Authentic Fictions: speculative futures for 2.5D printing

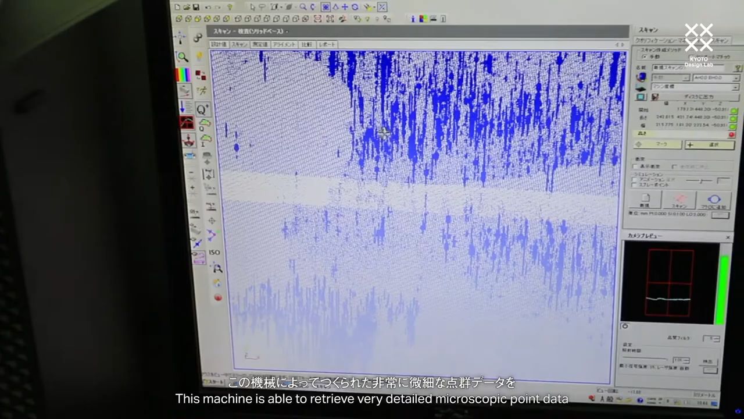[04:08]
This machine is able to retrieve very detailed and macroscopic